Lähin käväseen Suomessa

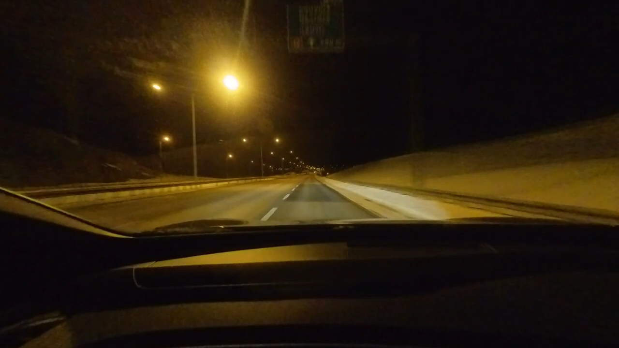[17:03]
Miinus 10, täällä on aika kylmä. Aika kylmähän täällä on. Viros oli se miinus 2. Et joo. Now turn off to the right and then follow the 12 towards Corvola. Englanninkielinen toi käyttöliittymä, sen takia puhuu englantia. Ihan sama periaatteessa.